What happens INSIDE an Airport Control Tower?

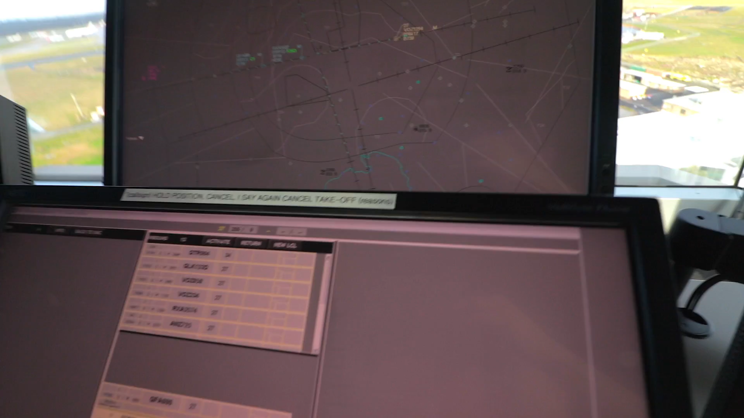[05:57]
The arrival of runway 27 there, Velocity 1294 is the first arrival there so they are talking to the control tower as shown by the yellow strip down the bottom. And the dots there indicate nautical miles so that's at a six mile final now for runway 27.
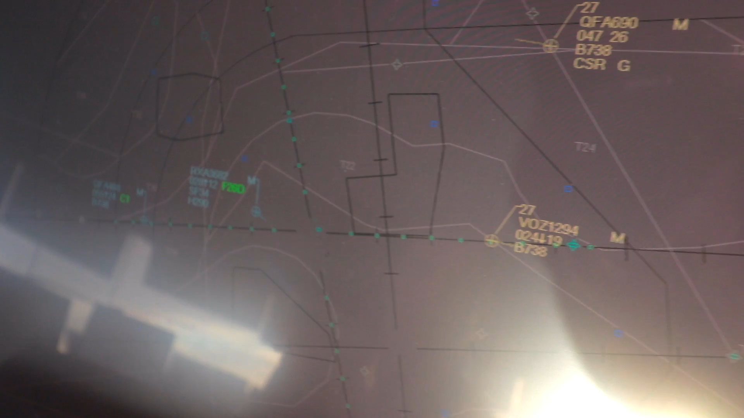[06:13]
On the other side is of course the departures which are the blue tags and those aircraft have departed Melbourne and been transferred to the appropriate departure frequency.